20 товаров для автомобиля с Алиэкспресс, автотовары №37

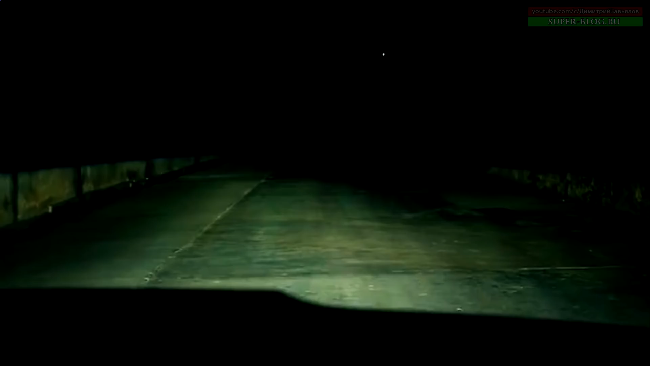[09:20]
При этом последние светят так ярко, что их рекомендуется включать только при отсутствии встречных автомобилей, хотя эти прожекторы можно использовать не только на автомобилях,